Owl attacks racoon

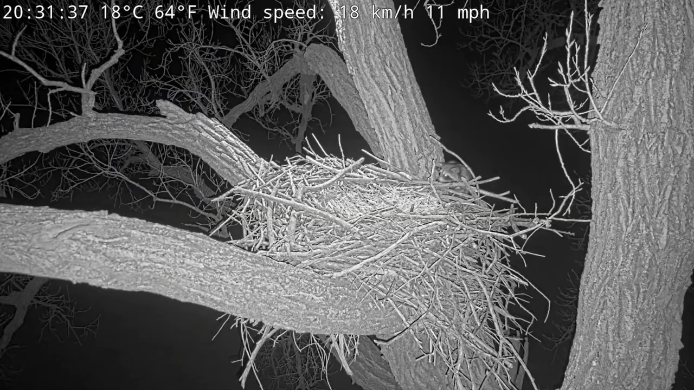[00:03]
Norman is a raccoon who climbed up a tree last night and found himself in the middle of Bonnie and Clyde's nest.
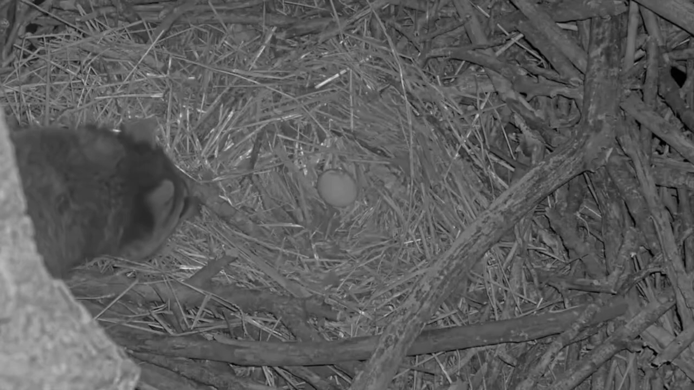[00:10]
While he was there, he found a surprise, a tiny little great horned owl egg. He went up to it and then he touched it with his hands.
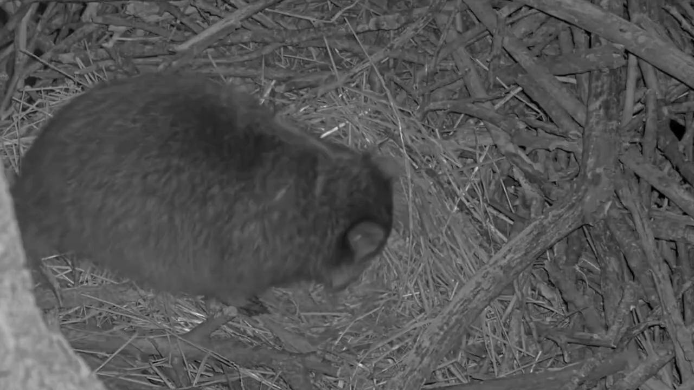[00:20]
He saw that it was nice and warm. One nice warm egg all for me. Yummy. Oh, Bonnie's back. Bye, Norman. Luckily, the egg does not appear to be damaged. Bonnie hit Norman at just the right angle.